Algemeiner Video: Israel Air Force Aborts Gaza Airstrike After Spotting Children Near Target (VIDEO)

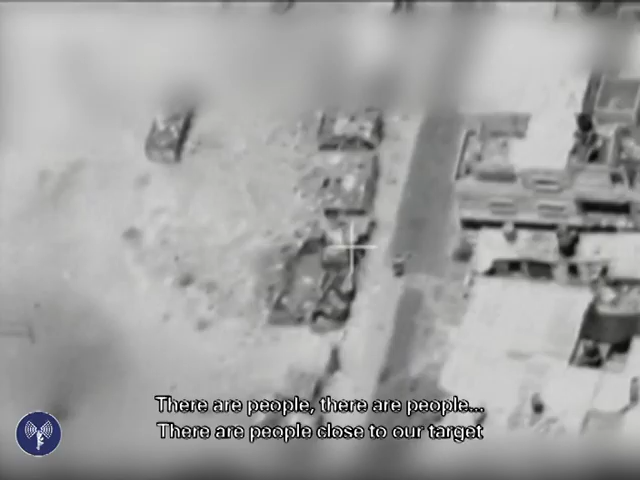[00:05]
ויש פה אנשים, פה אנשים. איפה אנשים? תראה, יש פה הסתובבות של די הרבה, ייתכן ילדים מסתובבים באזור של המבנה שם כרגע מסומן. סיכול הלילה, אנחנו לא נתפוס את המטרה, נגמר את זה, נתחיל את המטרה הבאה ונצליק.